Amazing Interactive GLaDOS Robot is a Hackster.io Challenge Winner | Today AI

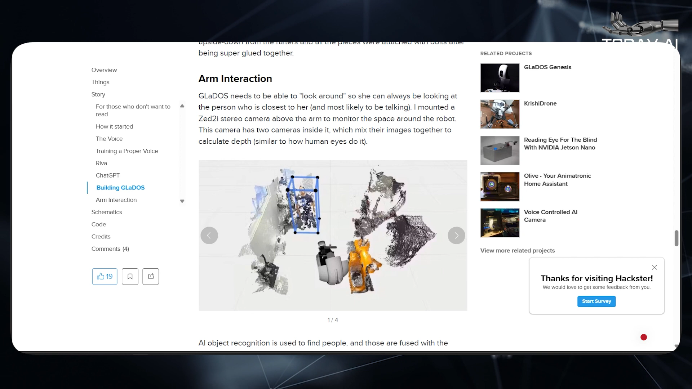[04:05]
This camera has two cameras inside it, which mix their images together to calculate depth, similar to how human eyes do it.